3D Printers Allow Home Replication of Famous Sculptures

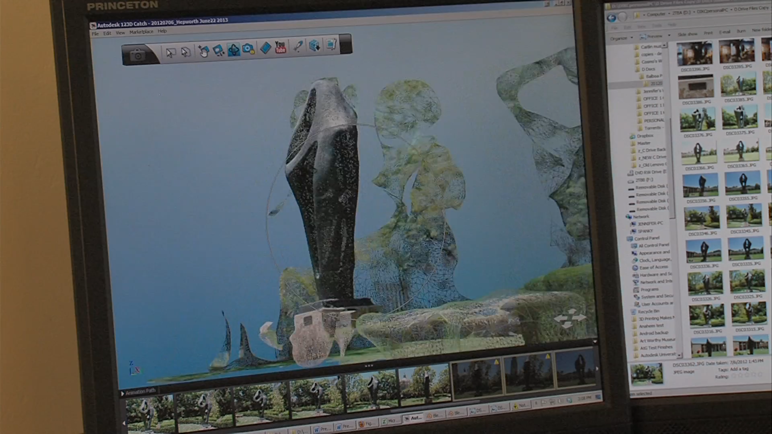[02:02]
The photographs get run through a software program that creates a virtual 3D design that the printer can read.